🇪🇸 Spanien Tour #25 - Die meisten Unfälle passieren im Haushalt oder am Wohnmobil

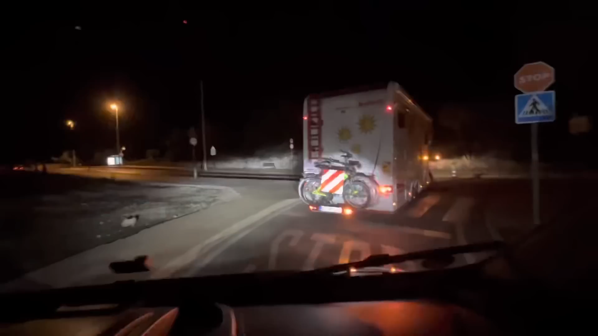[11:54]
Ja, wie ihr seht, mittlerweile ist es dunkel. Wir haben 19.29 Uhr genau das, was wir eigentlich nicht wollen.